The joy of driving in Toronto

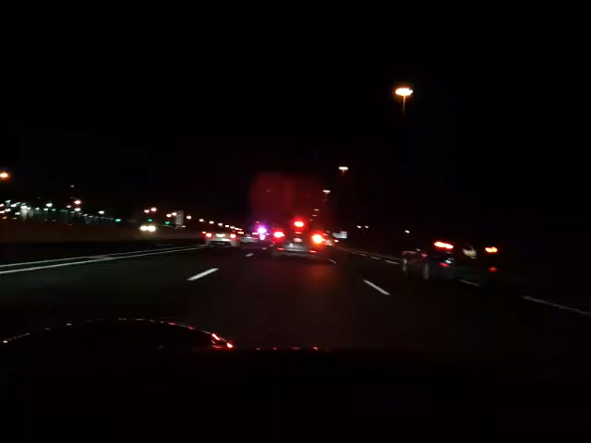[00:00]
I mean, I don't know what's going on up here. Oh, I see. There's a couple cops on either side of the highway. They're stopping the entire highway.
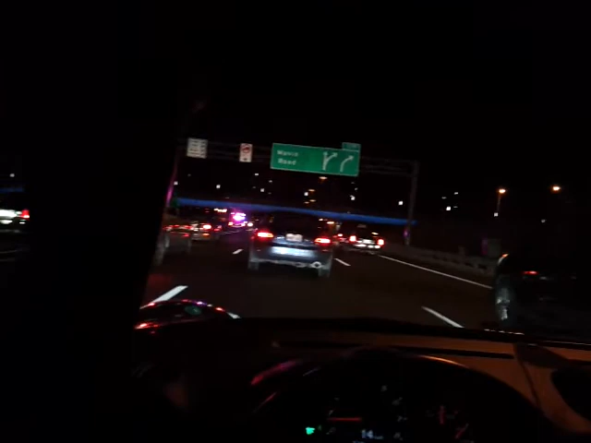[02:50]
A chunk of nuclear reactor? Oh, I see. There is a yellow light up there. Like a service vehicle type of thing. Curious. You know, just... All right, let's try first gear.